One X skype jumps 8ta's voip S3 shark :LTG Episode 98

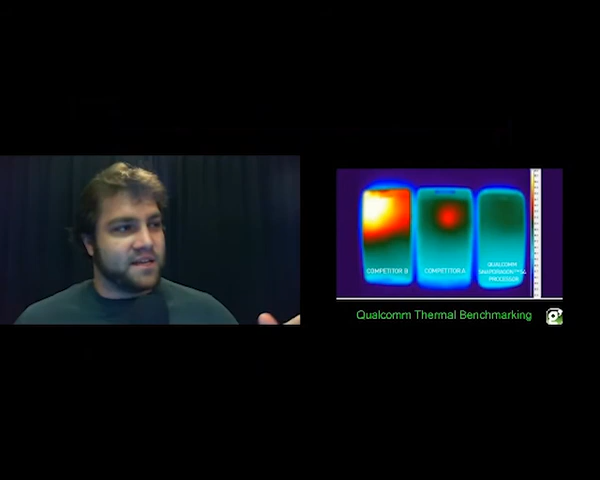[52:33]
Qualcomm has a new method of battery benchmarking to see how hot a battery gets you know there have been complaints about the iPad 3 and the Samsung and the HTC Samsung Galaxy 3 and HTC One X do get a little hot so this is how this is how we used to do things you know thermal imaging